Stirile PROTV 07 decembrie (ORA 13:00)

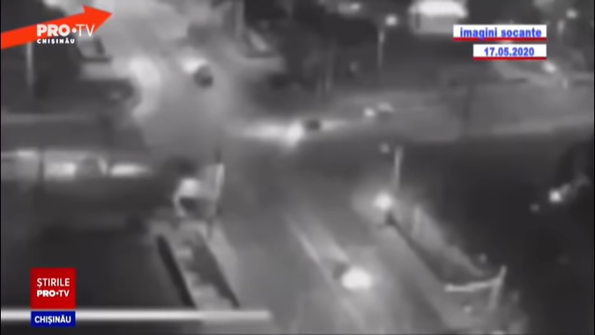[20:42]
Iar în luna mai anul trecut,
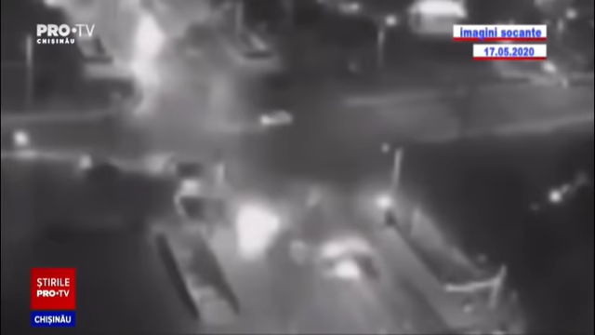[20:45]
șoferul unui Audi implicat într-o cursă ilegală a trecut cu viteză la culoarea roșiei a semaforului și s-a izbit de un taxi.